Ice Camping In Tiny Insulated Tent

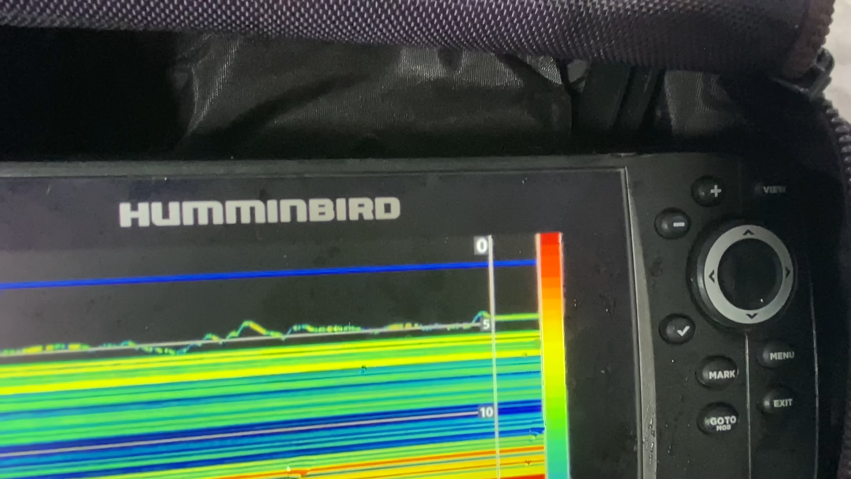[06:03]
You can see that line there going up and down. That's my jig. I don't know why the sonar's having a tough time reading the bottom here, but it's about 6 feet deep.